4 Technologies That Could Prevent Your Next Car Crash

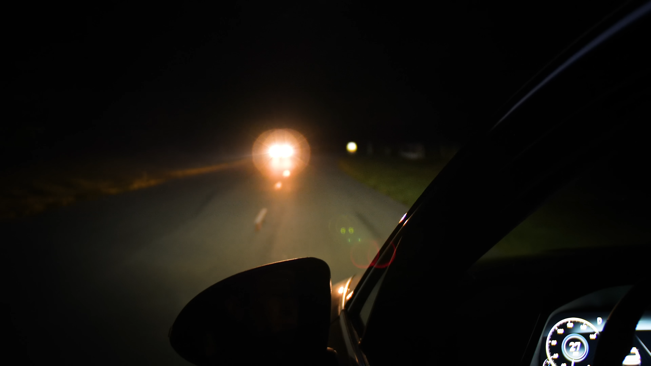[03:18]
they just keep on driving towards you without a care in the world